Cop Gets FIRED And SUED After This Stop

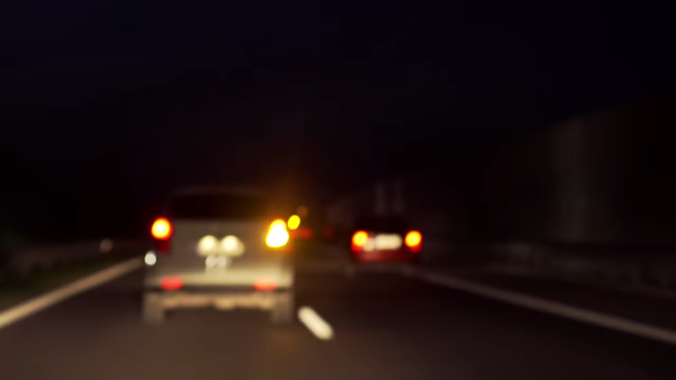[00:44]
Lieutenant Nazario activated his turn signal and slowed down, but rather than pull over on the side of the dark road, he continued driving for about a mile until he stopped at a well-lit gas station.